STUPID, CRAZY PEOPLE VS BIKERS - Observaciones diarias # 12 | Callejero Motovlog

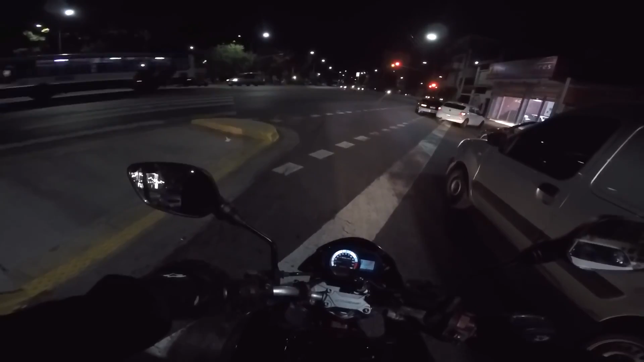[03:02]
Mira, tanto acelera, boludo, un audio y tenés. Aquí hay una motocina, no hay nada de acelerar. Ah, autos, autos. Es un cuorcito. Mira. Y.